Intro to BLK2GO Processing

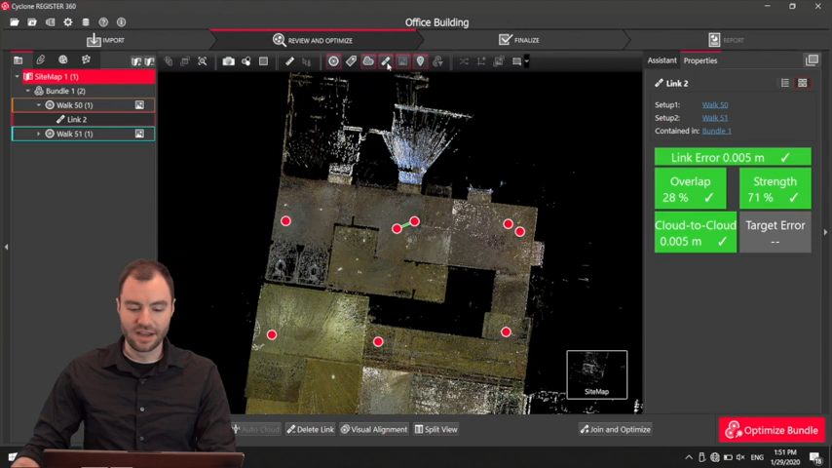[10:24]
and off and now I just have a single bundle everything's connected all right so before I
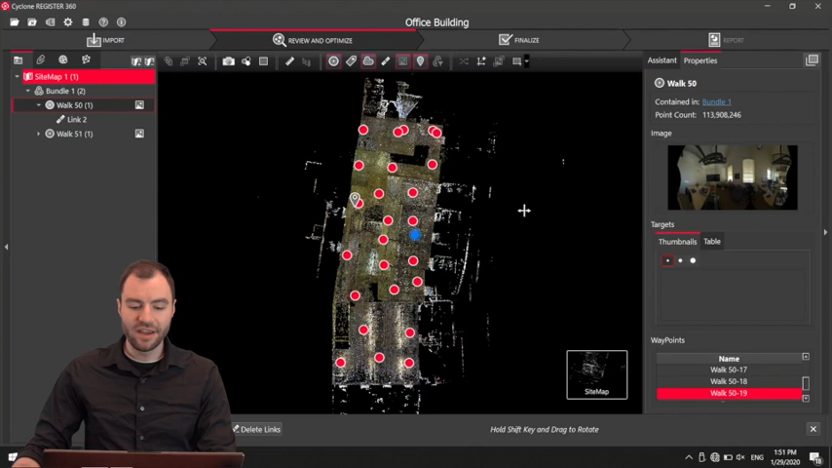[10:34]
hand this off to a client there are a couple things that I want to clean up here I definitely want to delete all the points
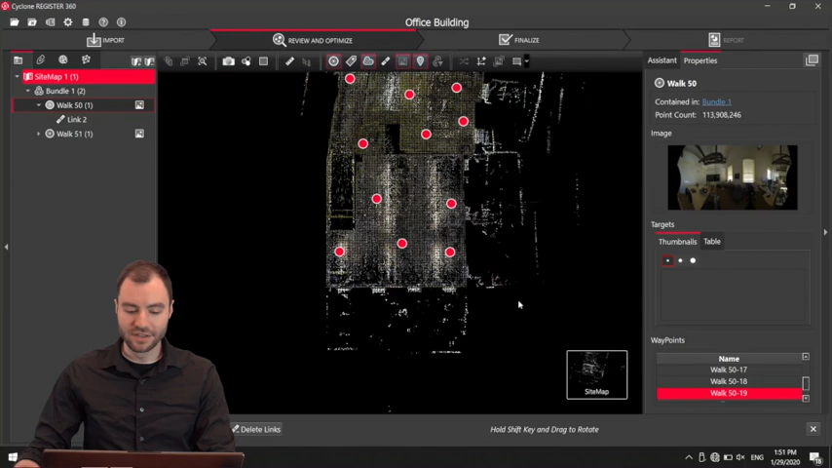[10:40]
outside the windows can see I captured a few things on both sides outside the windows and this data is
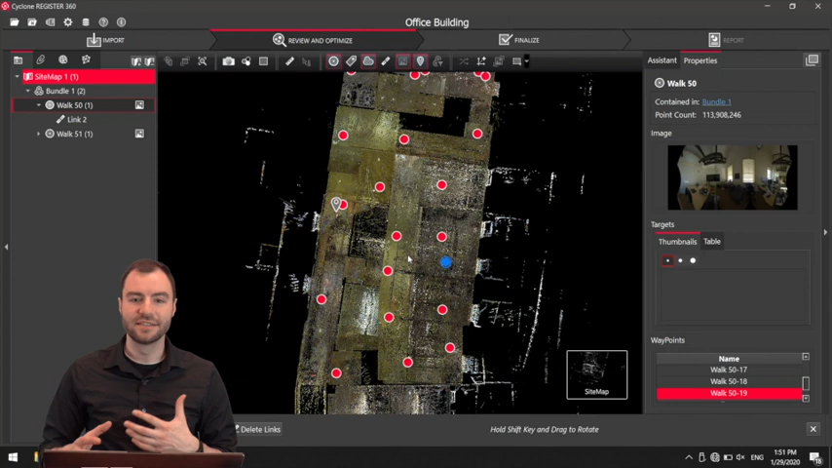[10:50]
definitely not going to be reliable because the the laser was going through a window so I'm gonna go ahead and clean that up there are a couple ways I will do
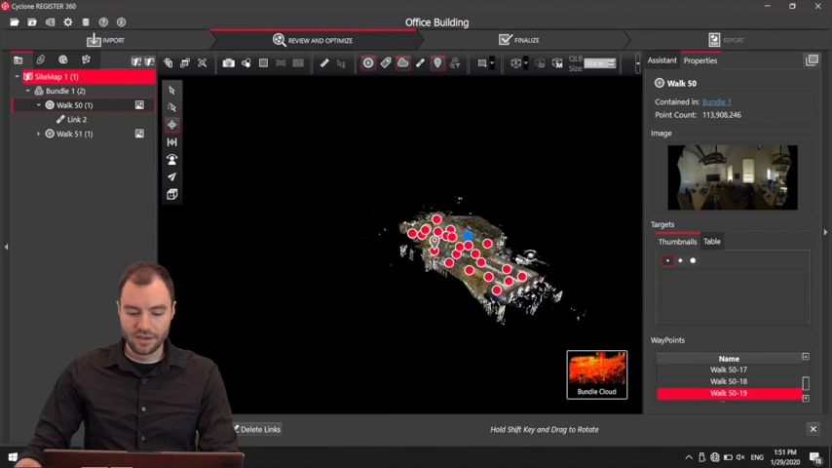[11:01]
this first I'm gonna toggle off all those red dots and then I'm going to use a limit box to kind of limit off this by different
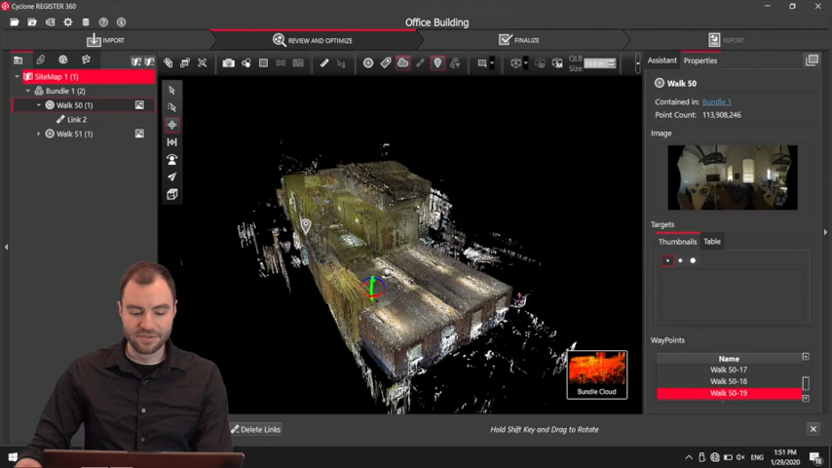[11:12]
floors so I'm going to toggle on a limit box here is a create limit box and then the limit box feature is pretty cool so as I hover over one of these sides I can click and drag this over I'll drag it up there and then I can do that for each of these sides if I hold shift it'll
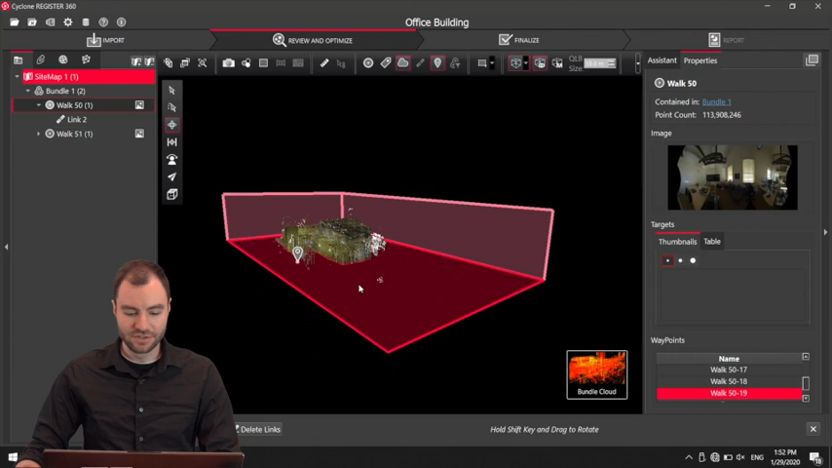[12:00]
so now what I want to do is just segment this off by floor so just makes it a little bit easier to clean and
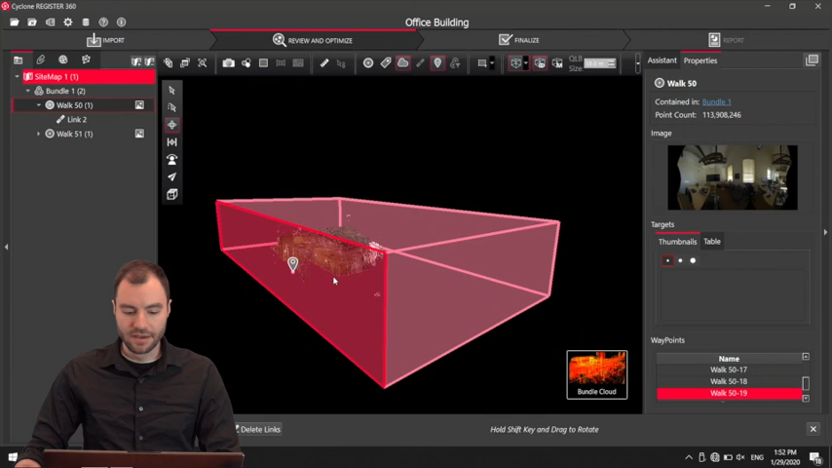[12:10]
then if I want to just hide the limit box really quick there's this limit box visibility thing here I can just toggle that off
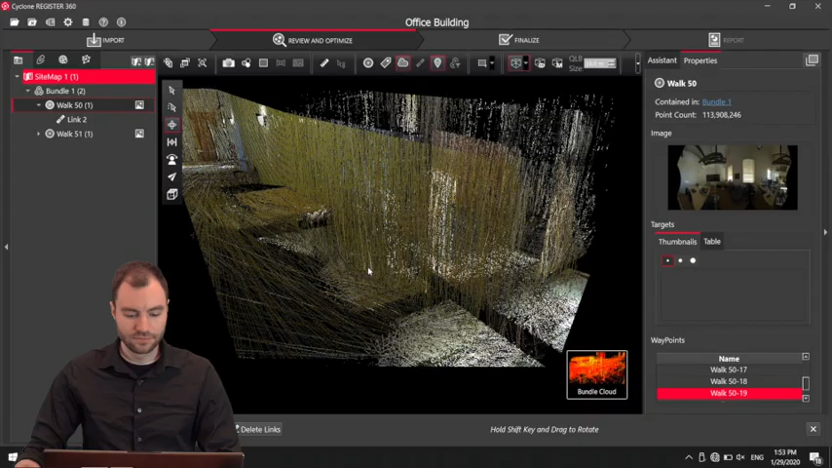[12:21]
now what I can do is view this from the top
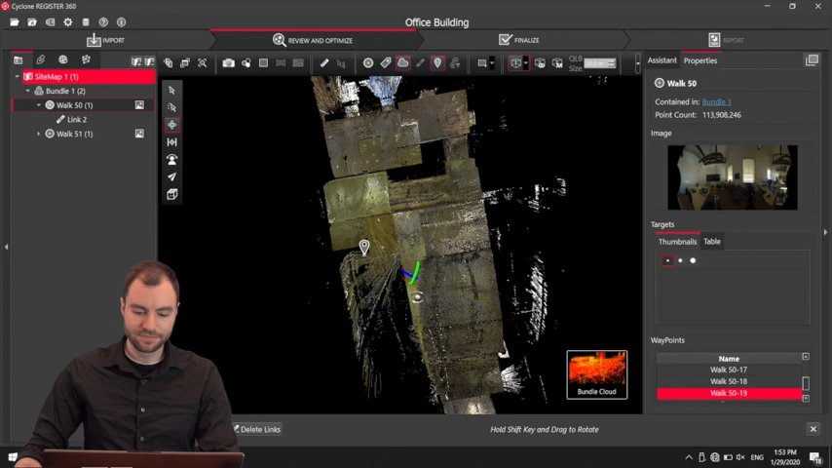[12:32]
switch to orthographic mode and then start deleting everything outside the windows to delete I'm going to use the
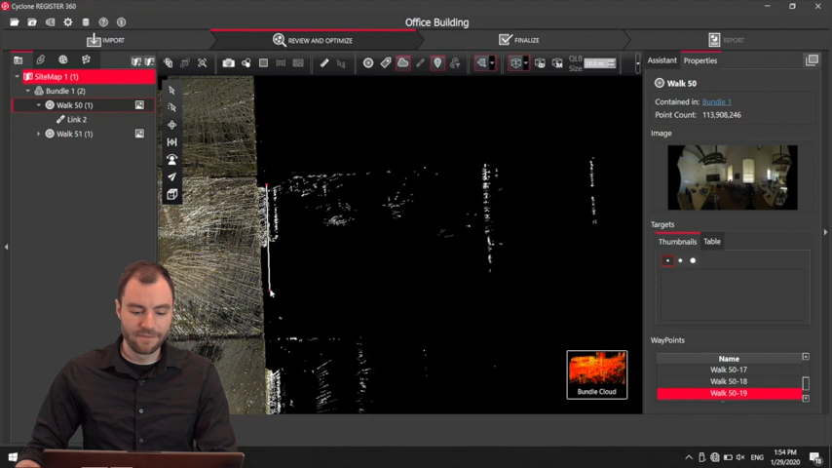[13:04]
if I if I choose the polygon now it becomes the default so I can use the F key to toggle the fence tool and it'll always be the polygon so I can click to drag a fence I can also just hold and drag and it'll I have a little more flexibility there then it highlights all the points inside the fence and then
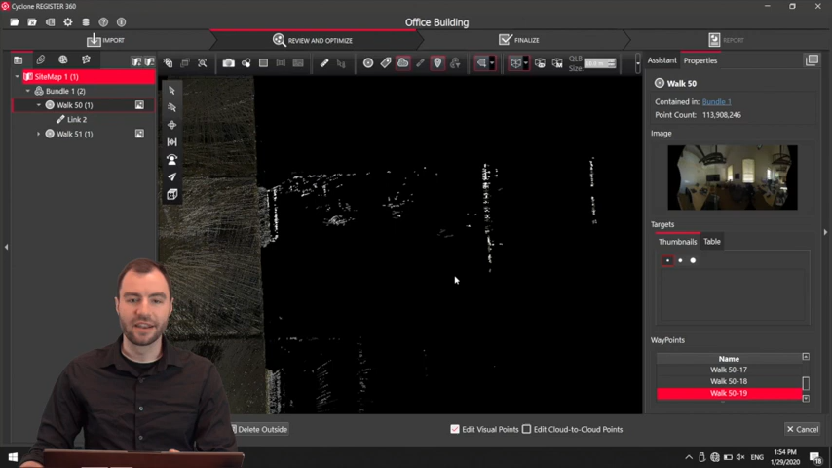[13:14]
I can choose to either delete inside the fence or delete outside in this case I want to delete
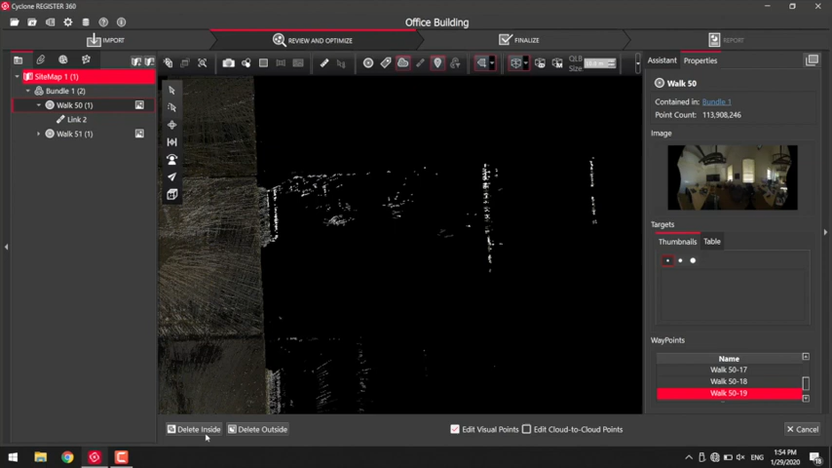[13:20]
all the points inside that fence so I can go ahead and keep doing that
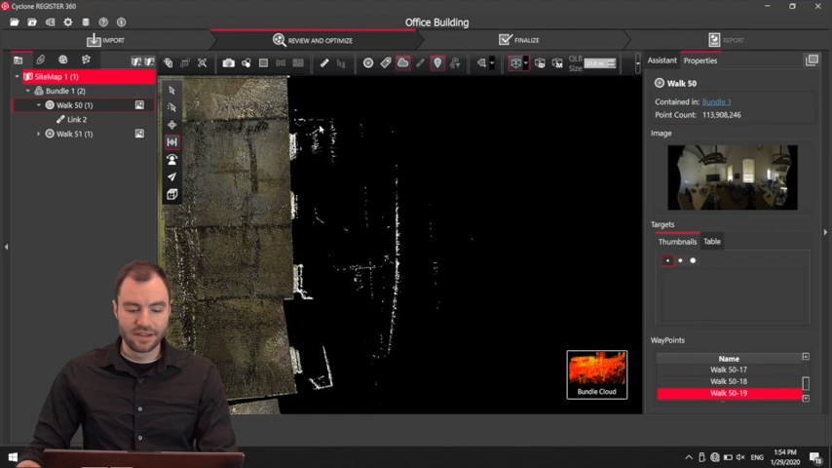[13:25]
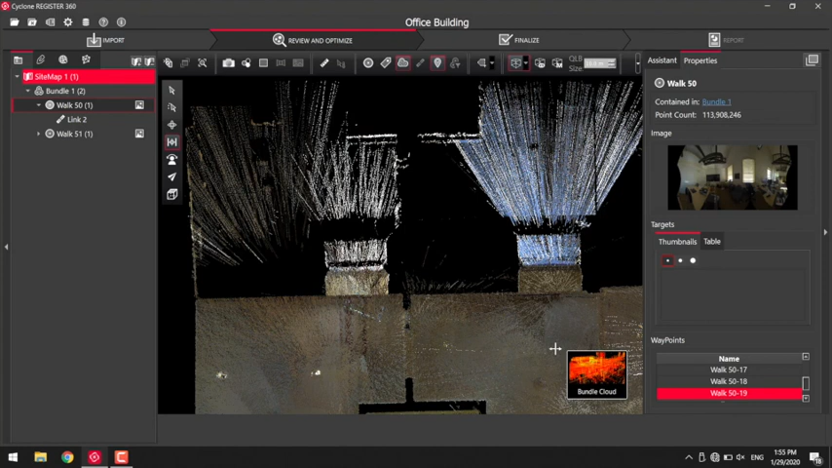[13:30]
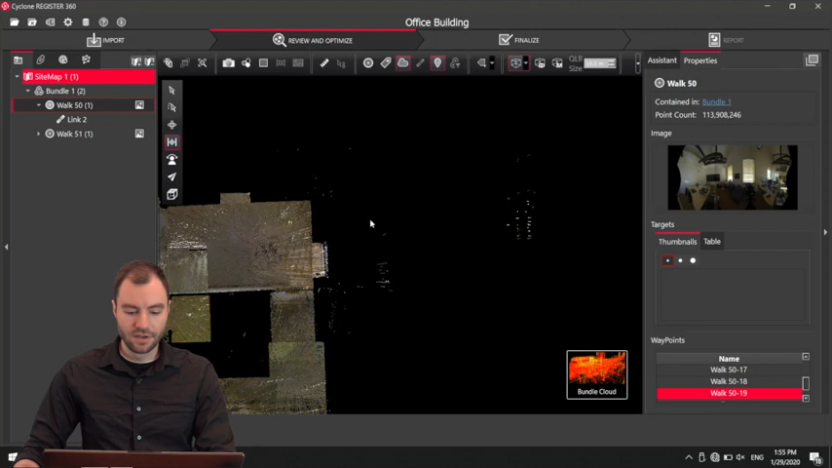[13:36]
another thing that might be helpful some sometimes the points might be dark against this black background
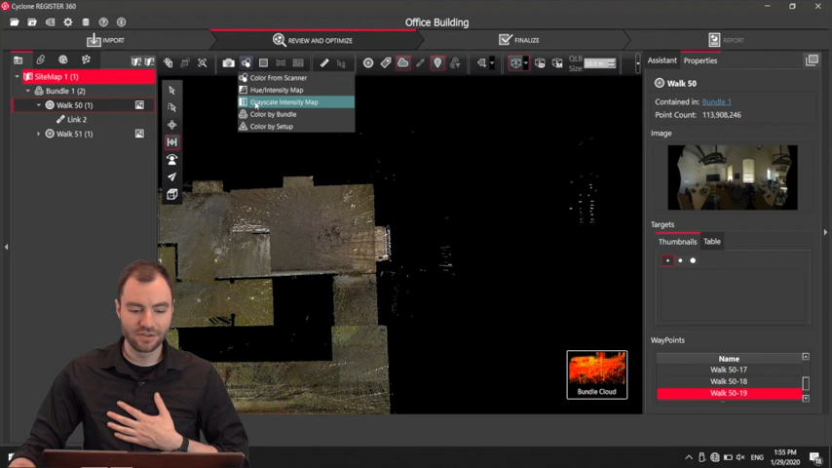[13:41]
so I can go ahead and change the point cloud colors to hue intensity so so now everything is kind of brighter against the black background so it makes it a little easier to see this this room I wasn't able to get the door was just open but we weren't able to get in there
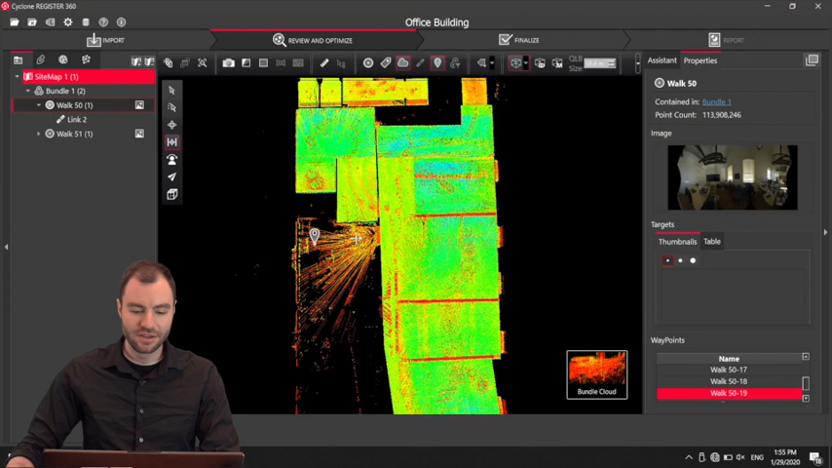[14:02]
so I'm going to delete that there's also a shortcut to delete inside it's shift I if you don't want to keep click keep hitting that button
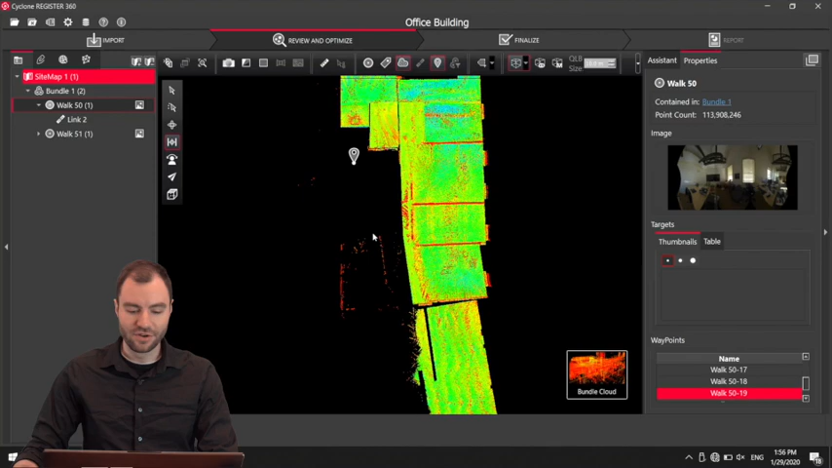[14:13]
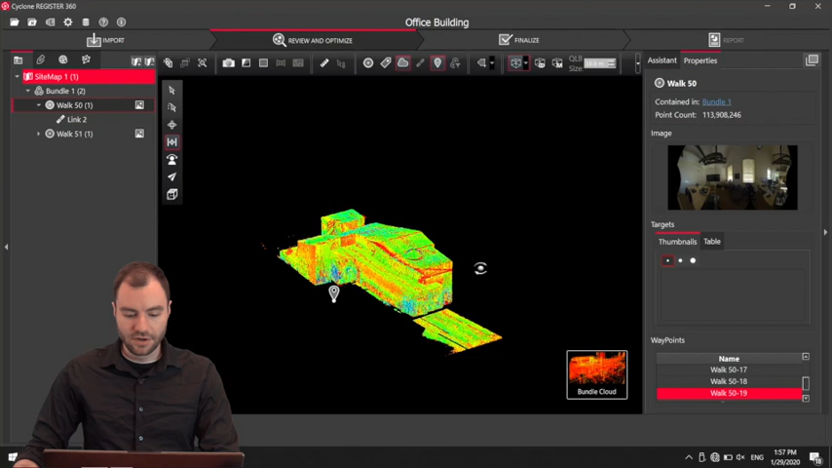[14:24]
okay this looks pretty good for this level so now I'm going to do is toggle that limit box back on I'm going to drop the top level down
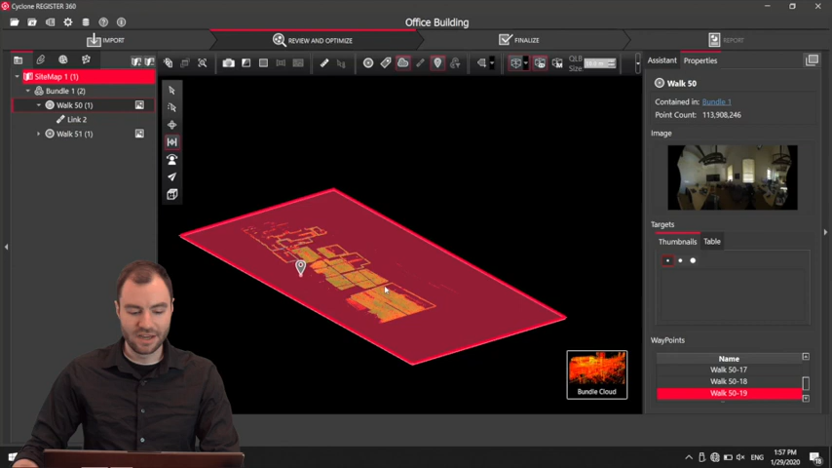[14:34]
to about where the first level is and I can just go straight through